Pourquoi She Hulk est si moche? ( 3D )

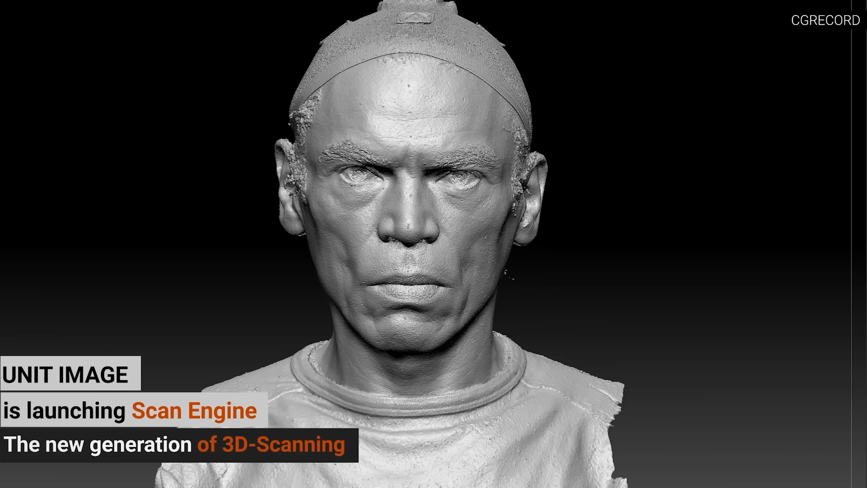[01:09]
C'est de la reconstruction basée sur plein de points de cohérence à travers plein de photos.